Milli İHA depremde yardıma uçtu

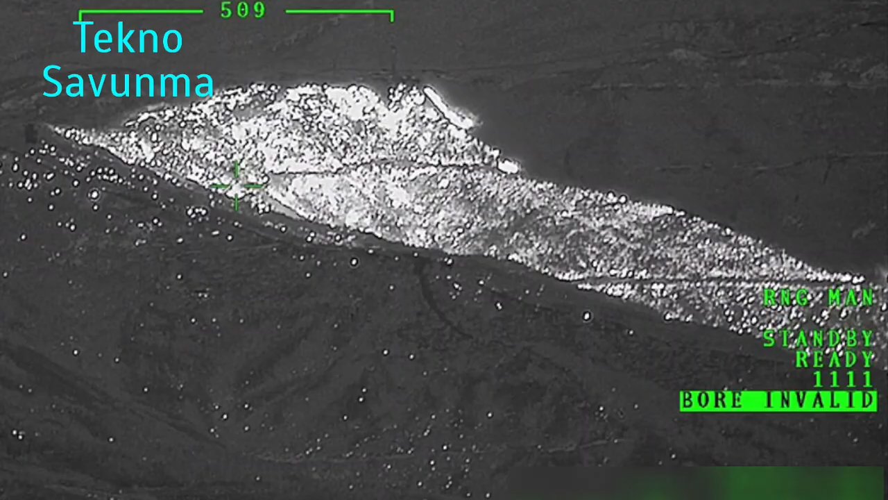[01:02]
22.000 feet yükseklikte gece uçuş sensörleriyle yangının dağılma yönüne ilişkin havadan gözetleme faaliyeti gerçekleştiren ANKA,